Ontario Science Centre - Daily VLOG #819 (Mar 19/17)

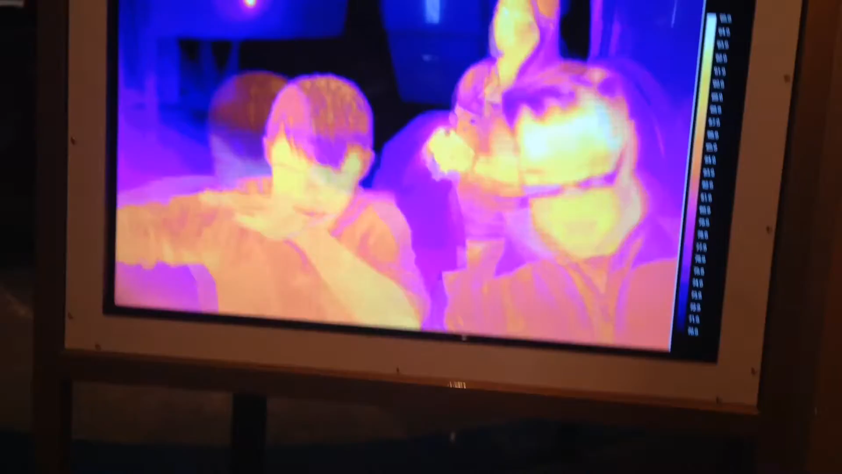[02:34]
Looks like I have sunglasses on. Is that you? Is that you?
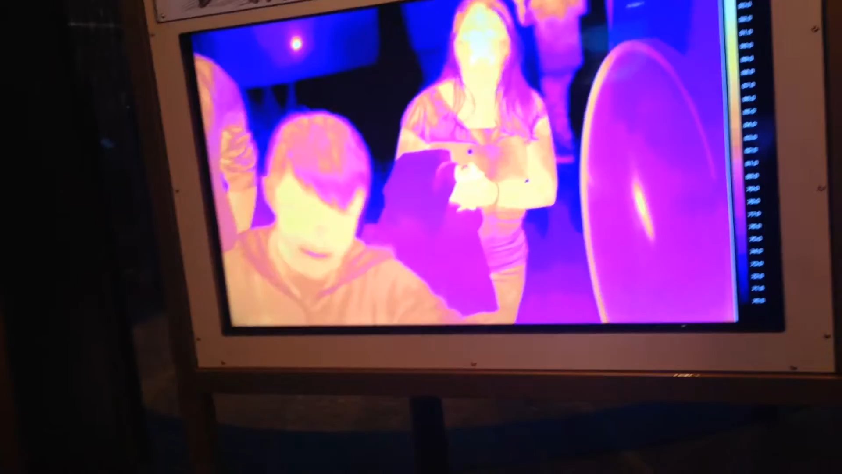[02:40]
Sunglasses. Oh!
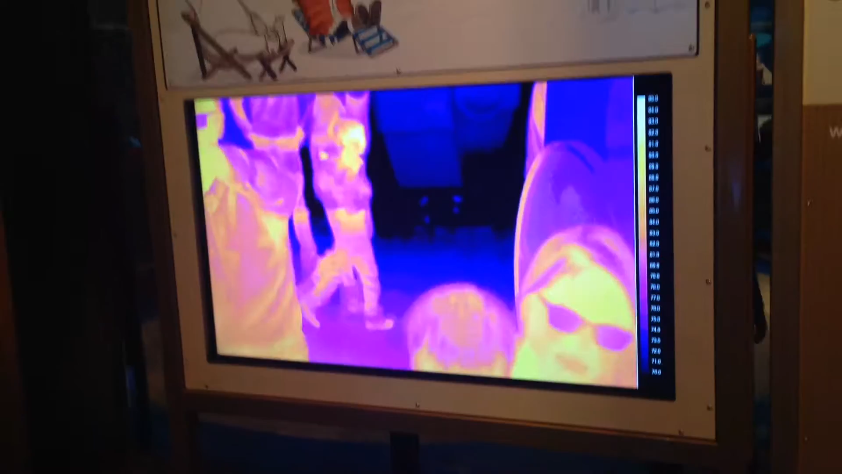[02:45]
That is cute. Your face is. Where's Hayden? Hayden is fat. Hayden's face is all cold.
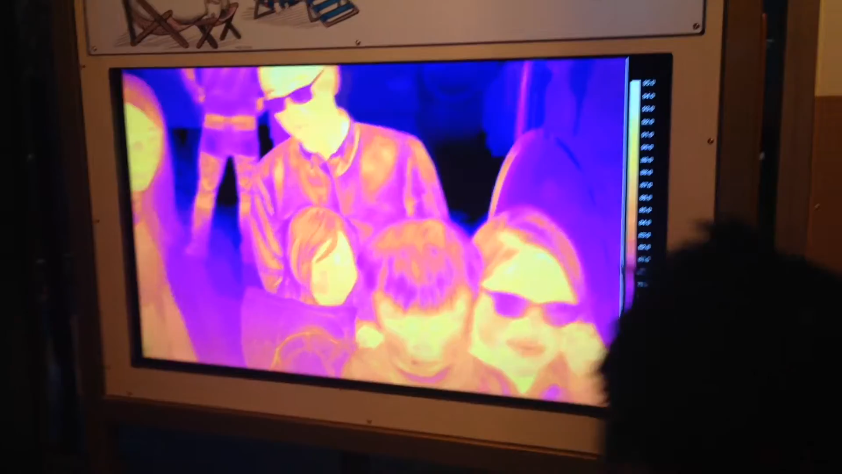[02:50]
Because if you're a really high yellow, then you're warmer. But Hayden's only warm spots are his eyes.